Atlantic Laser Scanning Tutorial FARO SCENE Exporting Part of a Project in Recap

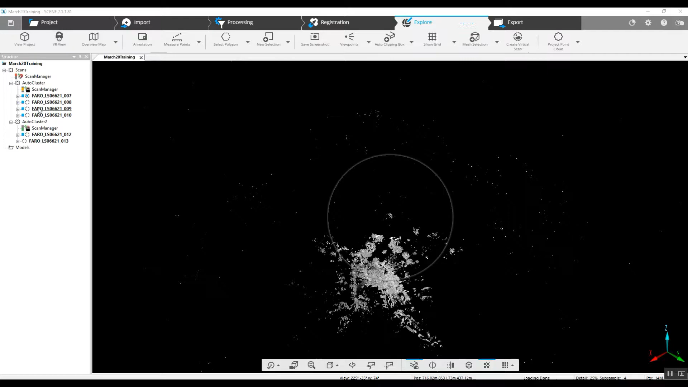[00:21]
clusters and if we take a look here each of these clusters is a completely different location
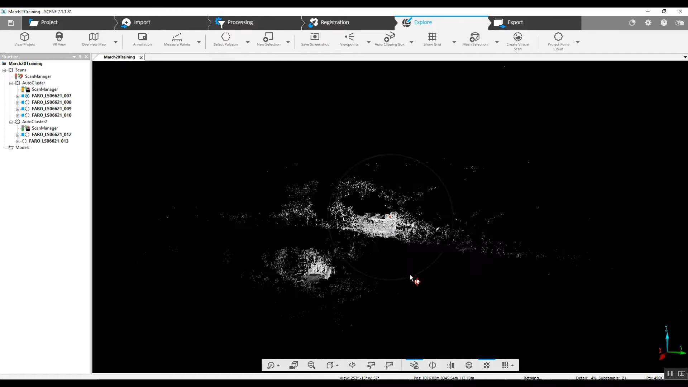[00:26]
it's in a different plane instead of splitting this out into two different projects we're just going to go ahead and export